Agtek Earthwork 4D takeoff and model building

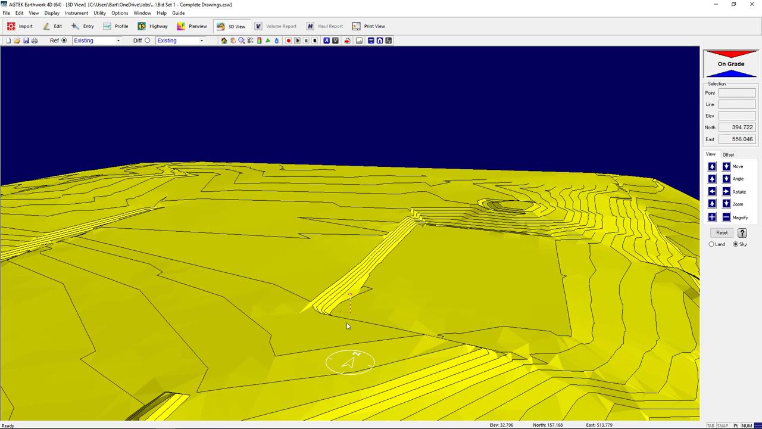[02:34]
If you see something that doesn't look quite right, we can pick the surface, jump back to edit mode and see the elevation displayed.
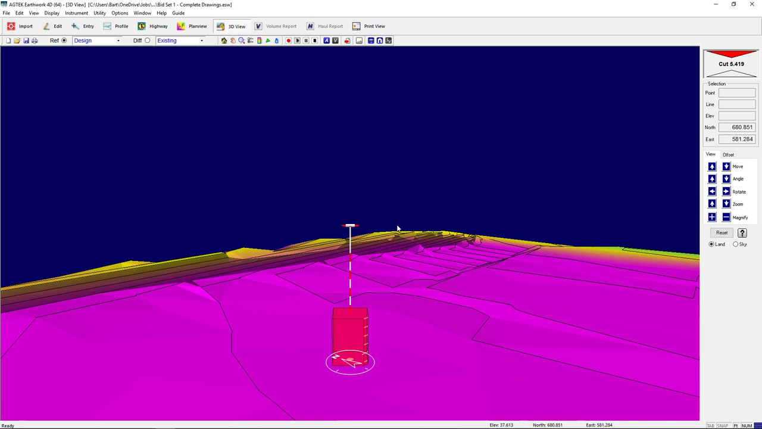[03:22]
If you look at this entrance road here, it doesn't appear that smooth. AgTech's 4D has some really quick and easy tools to clean this up.
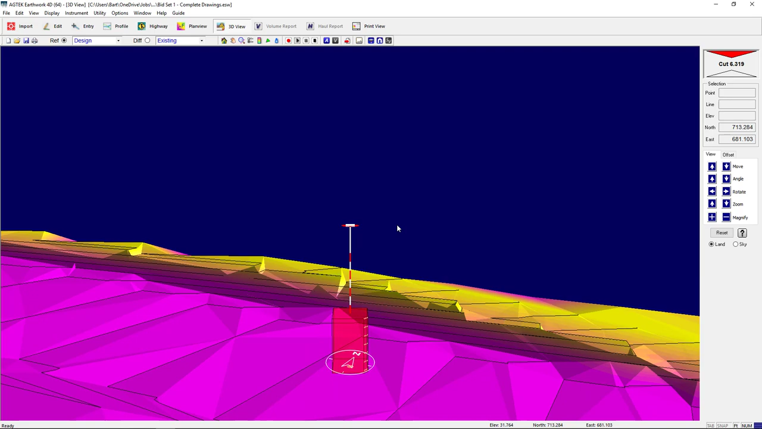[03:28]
This feature isn't just useful for cleaning up takeoffs for presentations,
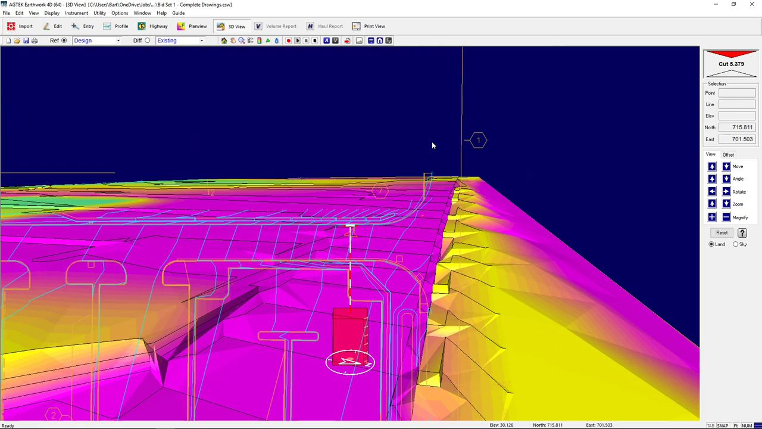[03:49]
If we jump back to 3D view, you can see the curb line is elevated.